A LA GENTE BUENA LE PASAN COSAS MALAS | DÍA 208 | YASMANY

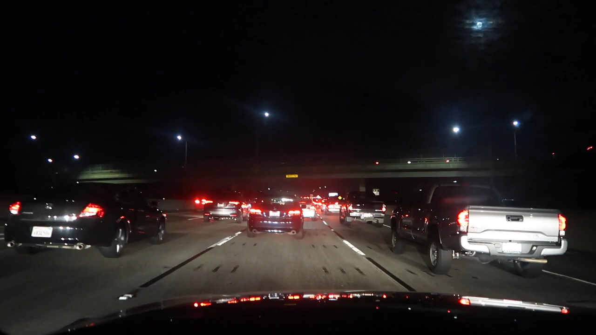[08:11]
Increíble. Pero el tráfico está... Terrible. Tengo 45 minutos tratando de llegar a casa. En un día normal, sin tráfico, hago 10, 15 minutos máximo. Ahora llevo 45 minutos. Y todavía me falta un montón. Uff. Así que mientras tanto, escuchamos música navideña.